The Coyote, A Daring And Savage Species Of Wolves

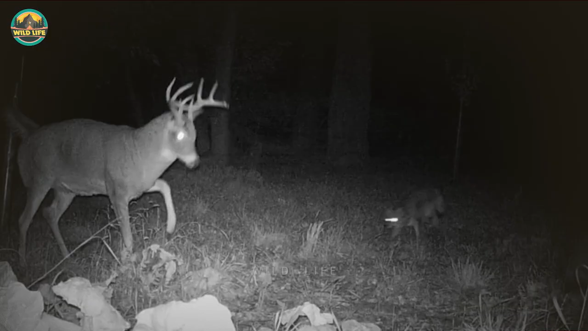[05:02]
It was later confirmed on a trail cam footage that the buck survived the aggression. Another buck is surrounded by a couple of coyotes and tries to fend them off, but the clip is cut short so the outcome is unknown. 11.
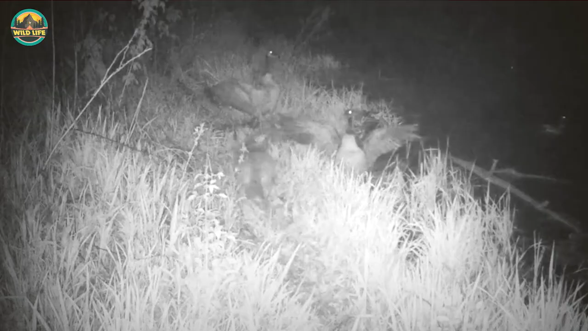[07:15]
During a night hunt, a coyote tries stealing some goslings from a nest, but the parents are standing guard and will not let the coyote get close. Number 9.
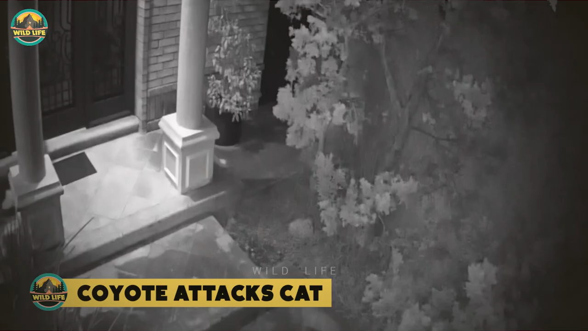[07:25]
Coyote Attacks Cat This night cam provides footage of two coyotes mangling a cat right at the doorstep of a house.
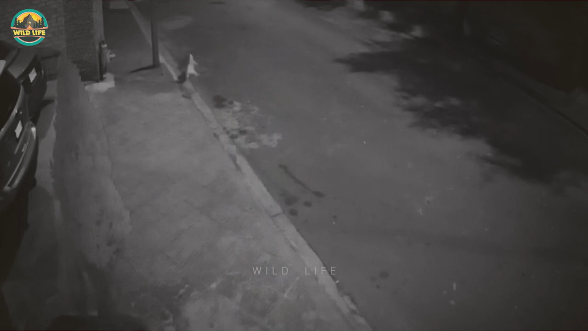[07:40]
It looks like the cat has been killed by the coyote. A coyote has killed a cat on a residential property.
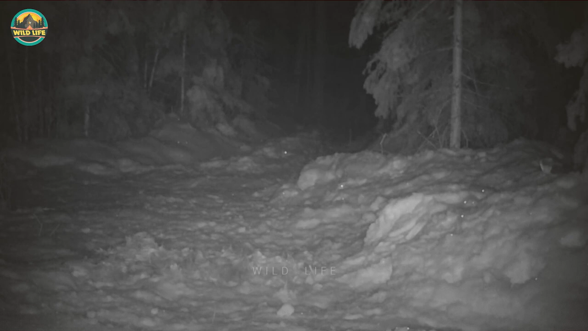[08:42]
During this night footage, a lynx and coyote meet on a snowy road in the middle of winter and have a quick scuffle.
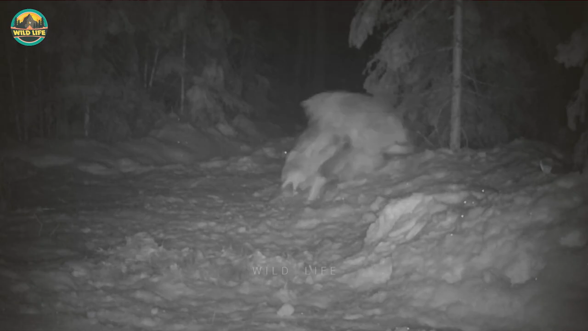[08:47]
When the coyote decides he's had enough, he takes off and the lynx doesn't chase him.
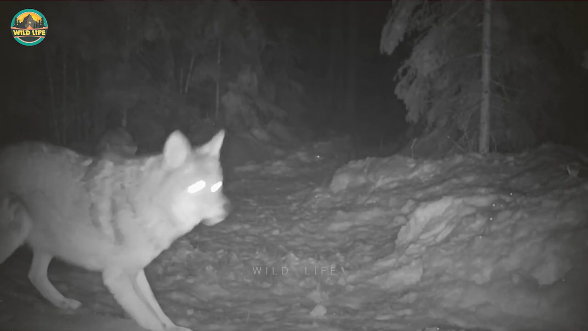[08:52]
This lynx is not to be messed around with and this coyote learns the hard way when the lynx smacks it a couple of times with its paw, forcing it to retreat.
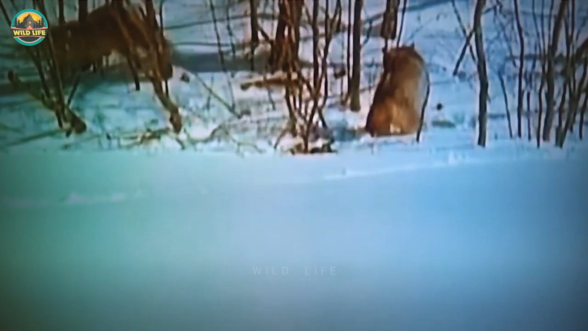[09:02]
Number seven, coyote versus bobcat. These two bobcats are defending a kill from a curious coyote. The coyote insists and the bobcats don't hold
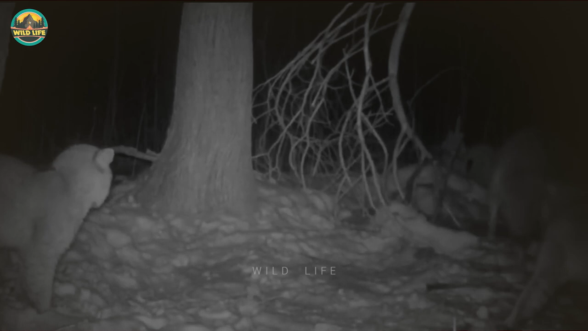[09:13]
back as one of the cats lunges towards the coyote to strike him with his paws. This coyote sneaks up on this bobcat from behind while the feline is sharpening his claws.
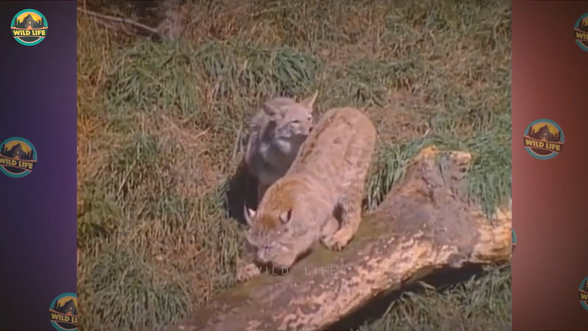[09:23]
The second the bobcat is aware of the coyote's presence, he chases him away. A bobcat hides in the tall grass when a coyote approaches.
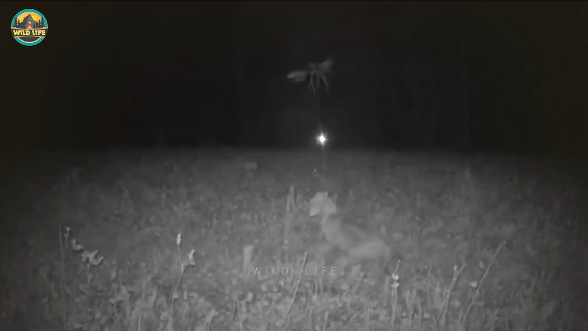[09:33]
The bobcat jumps at the coyote, scaring him away. Number six, coyote attacked bison.
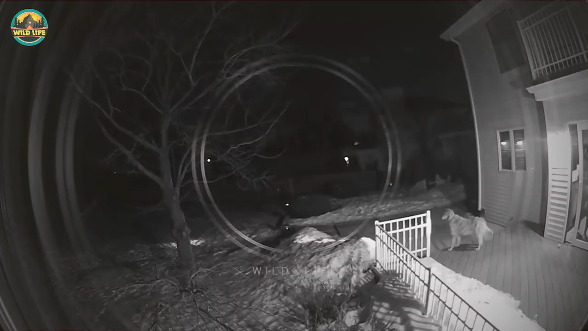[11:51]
A coyote approaches a house at night when he sees a cute dog on the porch. The two animals stare at each other until the owner of the house steps outside and scares the coyote away.
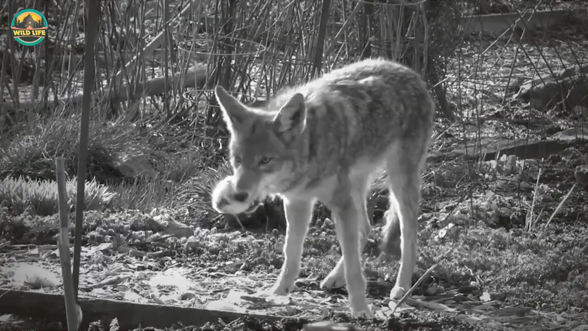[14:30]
and fur, leaving only small traces of the animal fur behind. After hearing a lot of peculiar noises, this man stepped outside in his backyard and saw a coyote hunting a rabbit.
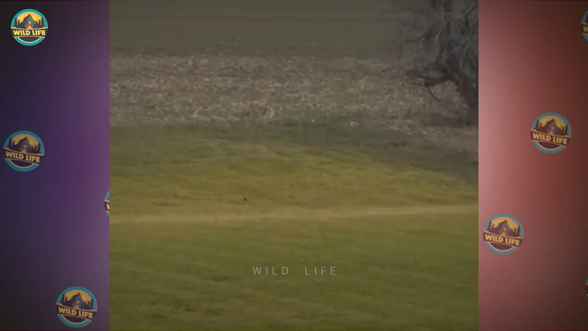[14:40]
The rabbit fought hard for his life, but it wasn't enough. On this night camp, a coyote demonstrates how to catch a rabbit.
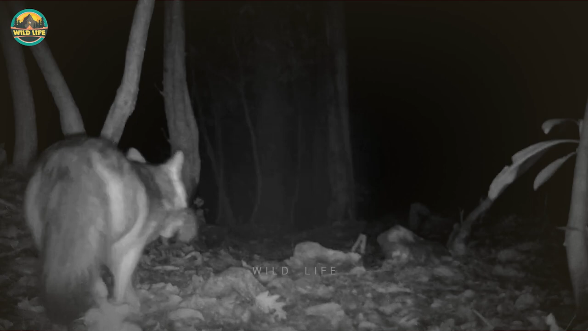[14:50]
He sniffs, stops, looks around, and repeats until he finds the fluffy bunny. Once he does, it's time for dinner! 1.
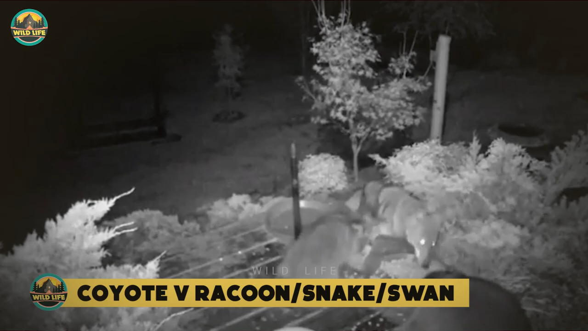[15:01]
Coyote vs Raccoon, Snake, and Swan This coyote tries to snatch this raccoon,
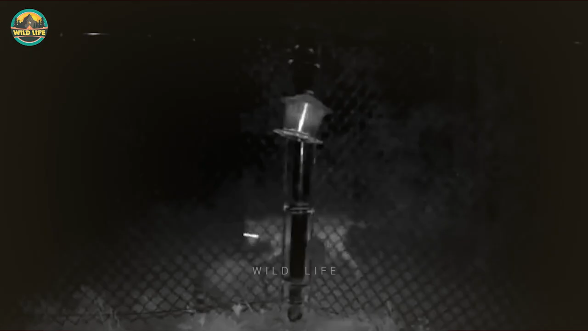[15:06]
and when the raccoon climbs the fence to get away from the coyote,
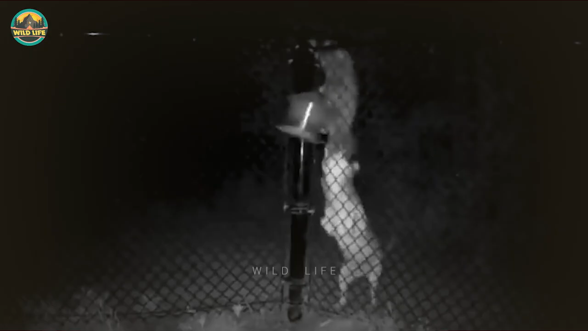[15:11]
you can see the coyote jump up to try and grab the raccoon.
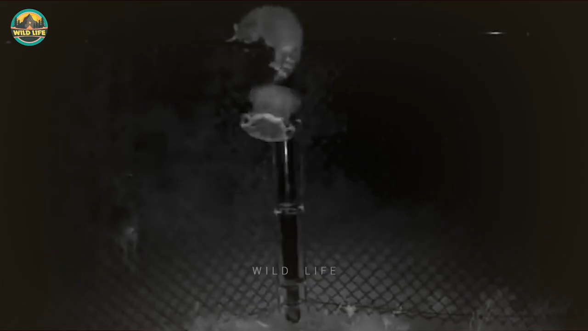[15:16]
The coyote almost makes it happen, but the raccoon resists.
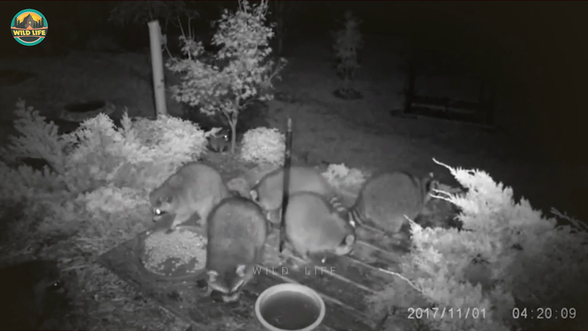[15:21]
This coyote is trying to grab something from the ground, but he is suddenly attacked by two vicious raccoons, and this time, the raccoons don't let up.
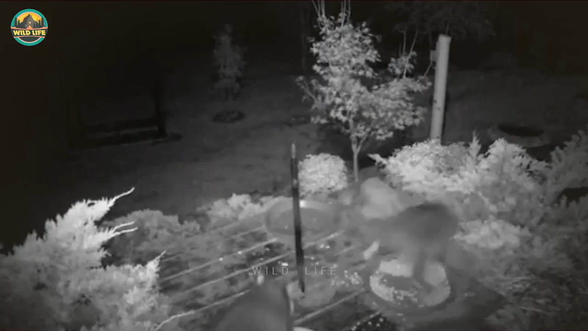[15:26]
The coyote keeps coming back for whatever it is he wants, even though the raccoons are all over him.
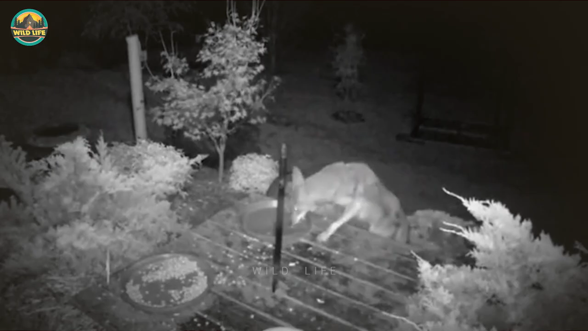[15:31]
I'm impressed by the aggressivity the raccoons are displaying in this video. A coyote takes a stroll in a park in the middle of night, and eventually sees a raccoon and chases it.
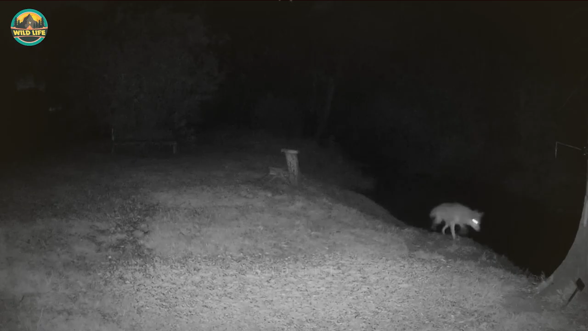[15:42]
This coyote is trying to figure out a way to neutralize and kill a rattlesnake.